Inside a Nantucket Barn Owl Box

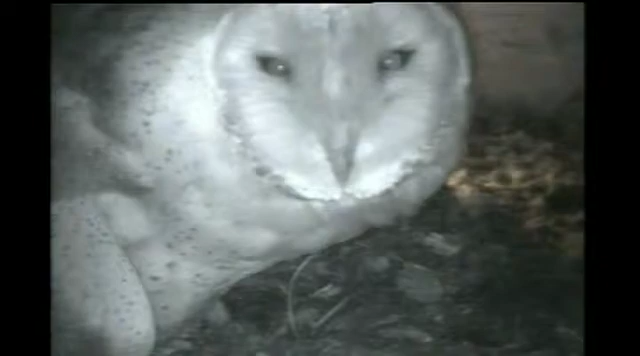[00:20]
And here's the female sitting on a couple of her chicks in 2012.
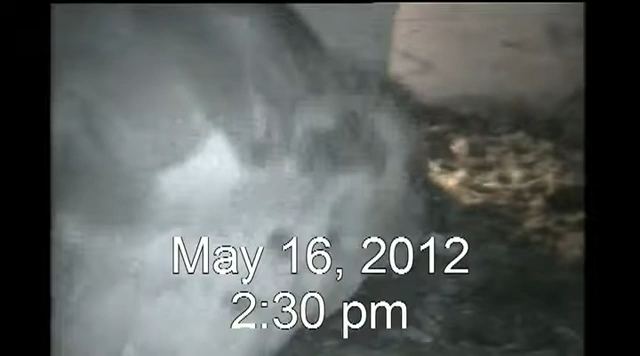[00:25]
And so this video is going to be about, it's over one night, right? Yep. In May, okay.
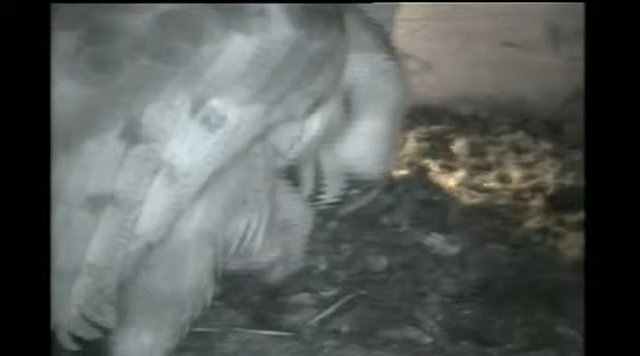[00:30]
And right now she's sort of preening her chick, keeping it clean and standing on it.
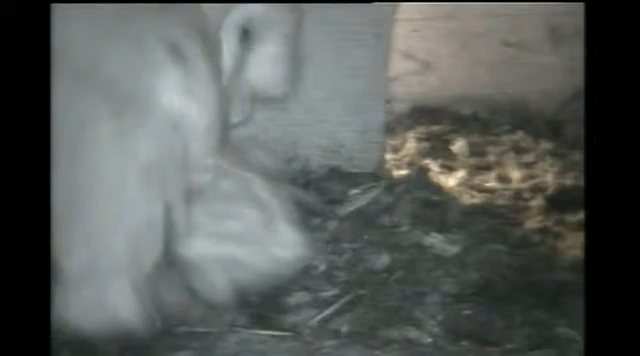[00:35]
So she's also keeping it warm by sitting on it.
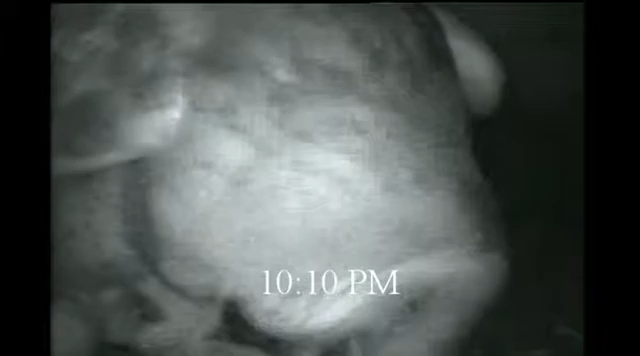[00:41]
Oh, and she's just brought in a,
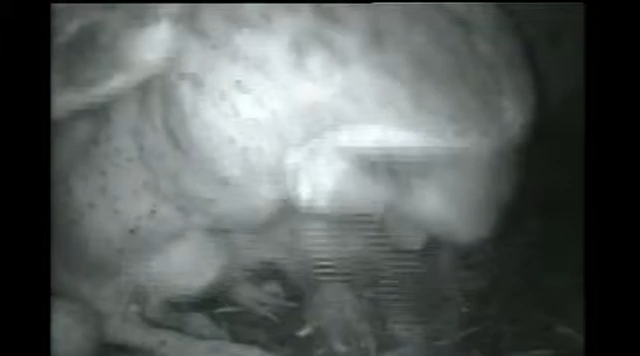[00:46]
probably a short-tailed shrew, although they also eat mice and voles.
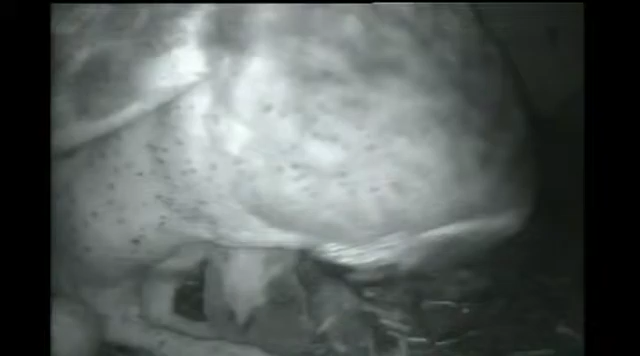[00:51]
And so the male went and got that shrew and then like threw it inside the door, basically.
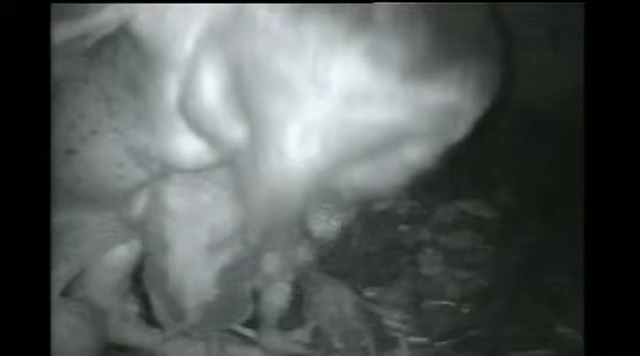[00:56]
And so the female takes care of the chicks, um, giving them food.
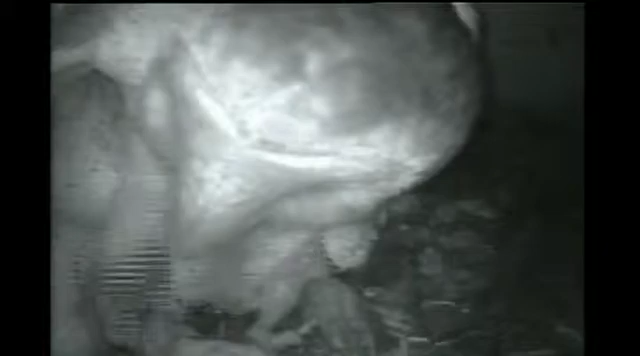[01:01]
The male will bring the food in, um, so she doesn't have to leave for long periods of time and she can keep them warm. That chick is just housing that rodent there.
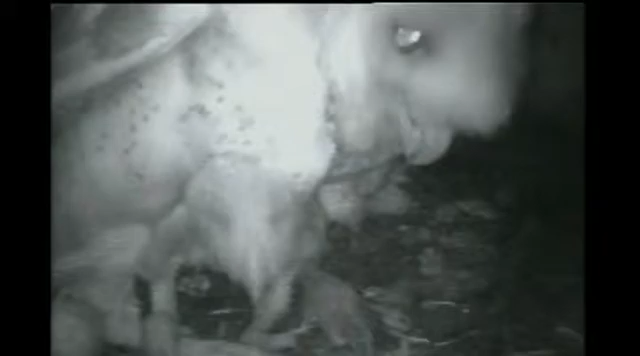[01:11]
Alright, so dad brought in a second shrew. This time I think a different chick gets to eat it.
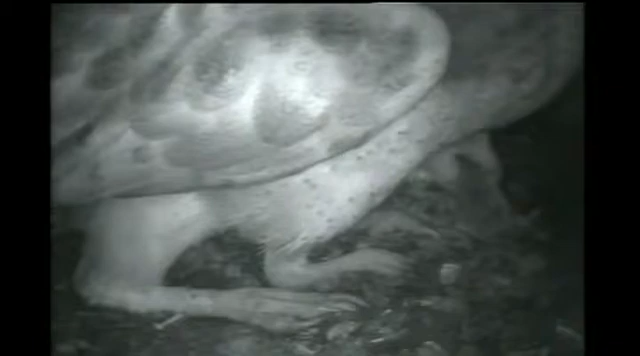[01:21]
And it really has to gulp down that thing. And you can see there's another chick that's also pretty hungry, lurching around back there in the back. Do the parents try to make sure that they all get the same number? Do you have any idea? It's hard to know for sure, but it seems like each chick usually gets about two rodents per night, um, of some kind. So either shrews, voles, or mice. And I have even seen a rabbit.
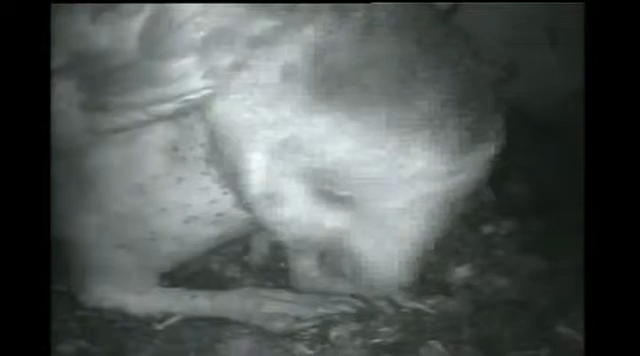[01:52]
That's a lot of food. It looks like he's taking a breath there. Right. Well it might be hard to breathe while you're swallowing something about as big as your leg. So now the mother is going to go outside and maybe do a little hunting for herself. Oh. Stips right on the baby. They're pretty hardy at this stage.
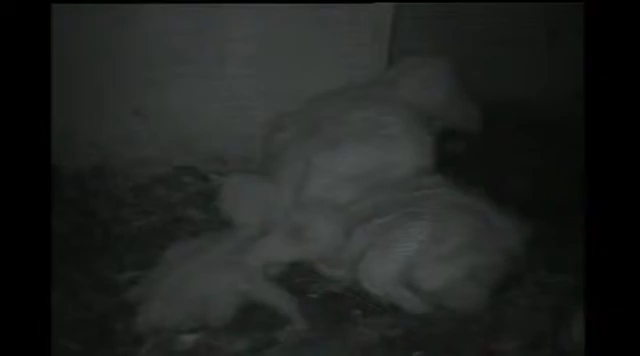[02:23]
And you can see here the chicks are different sizes. So as soon as the mother lays the egg, she starts incubating immediately. Um, so the one on the left there is probably two days older than this one right in front that's nibbling on it. And the middle one is maybe two days younger yet. And, um, obviously the egg hasn't hatched yet.
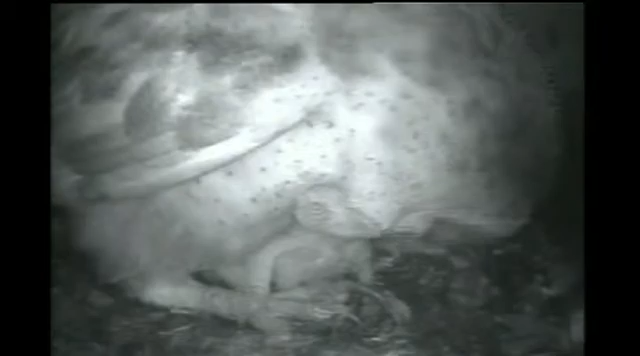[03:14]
So when an owl eats some food, it will regurgitate all the bones and hair. And that's what they sit on. So this is probably the mother again, huh? Yeah, this is probably the mom. The father doesn't really come in. And right now she's, um, incubating the chicks some more. You can see she's rolling the egg back under there. And she actually has, um, a bare patch of skin that she sits on them with, which will help keep them warm.
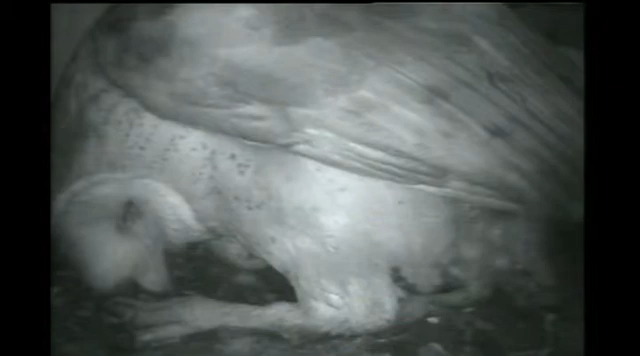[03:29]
And I guess she's just cleaning up the nest a little bit, moving some of those bones out of the way. Thank you. Thank you. Thank you.